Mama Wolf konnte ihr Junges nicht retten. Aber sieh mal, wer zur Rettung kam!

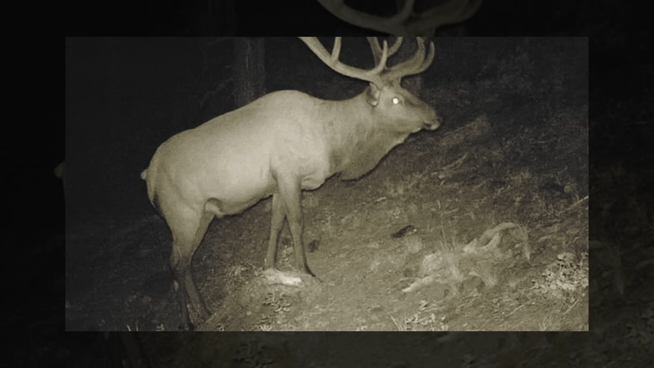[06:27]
Im schwindenden Licht stand ein prächtiger Elchbulle, der unsicher schwankte und glasige Augen hatte.